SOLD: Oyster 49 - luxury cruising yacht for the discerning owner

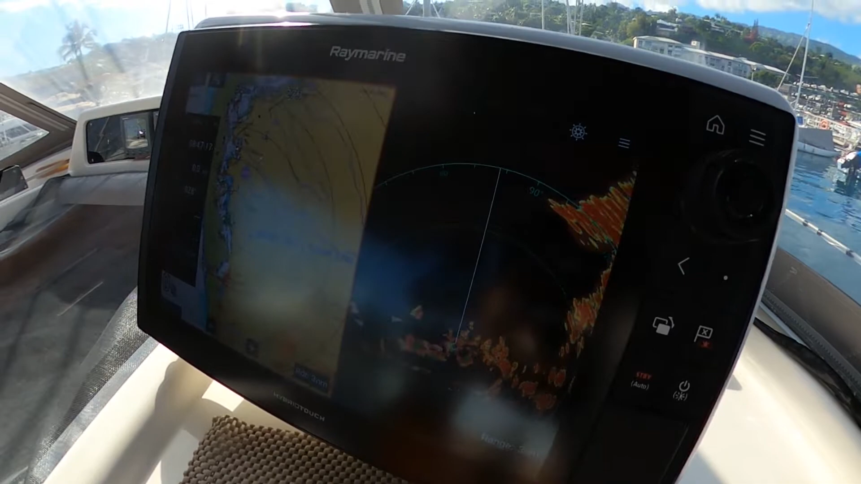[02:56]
And just above the Raymarine chartplotter, it's a 12 inch screen showing radar information and obviously chart information and boat stats.